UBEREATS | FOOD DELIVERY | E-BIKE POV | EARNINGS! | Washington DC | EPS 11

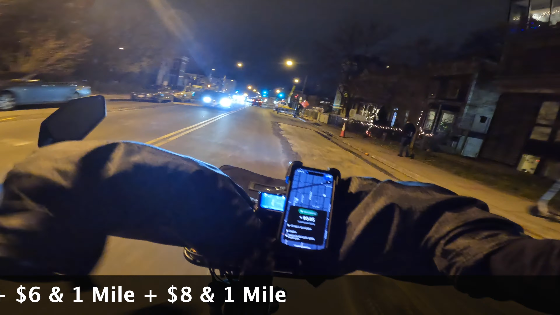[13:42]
Oh my gosh, we're also accepting this $8 order for 1 mile.